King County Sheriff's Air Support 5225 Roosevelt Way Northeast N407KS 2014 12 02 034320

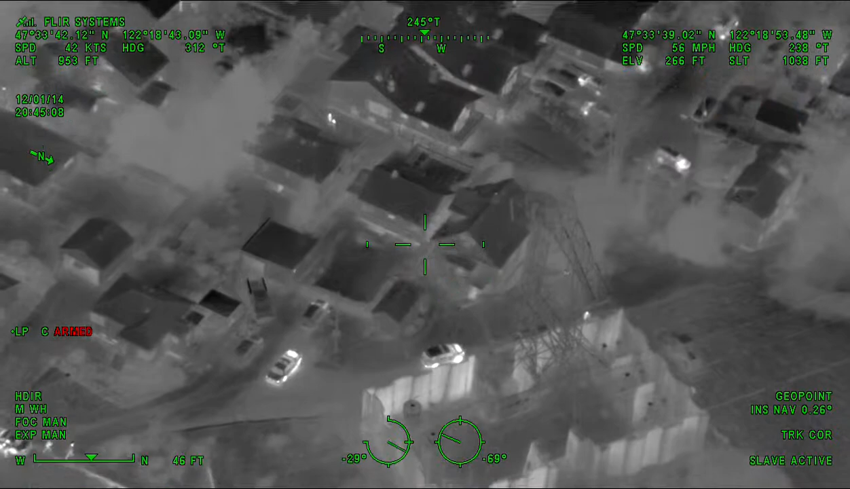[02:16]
Behind 4621 14th Avenue South, pulling him out now.
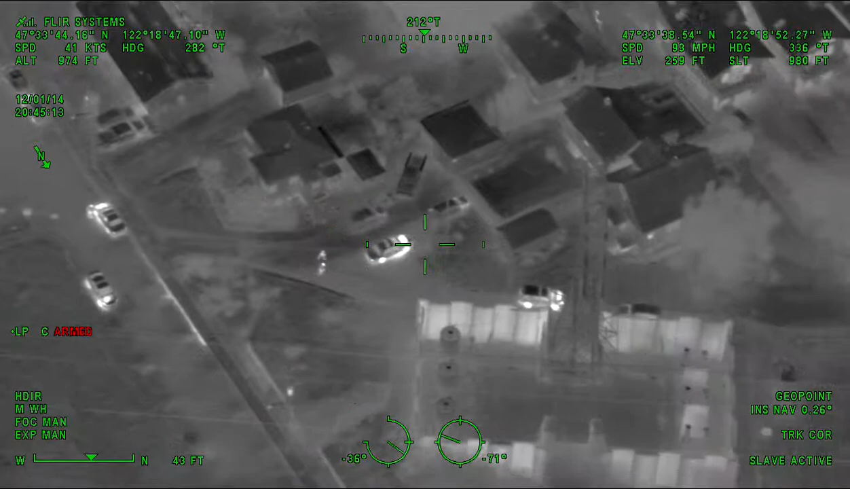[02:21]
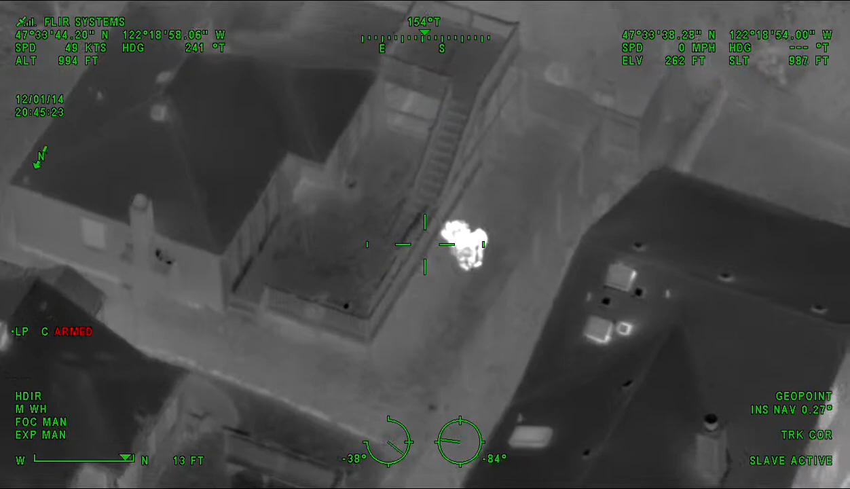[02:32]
Got anyone? They have him proned out and they're detaining him. Have him down now, detaining him. Yeah, those officers are trying to join up, go back to that next car. Yep, turn right. Go due south. Yeah, no, Ocean 23, we've got him in custody, we're under control. Have him in custody, under control. Sam 12's right. Sam 12 right.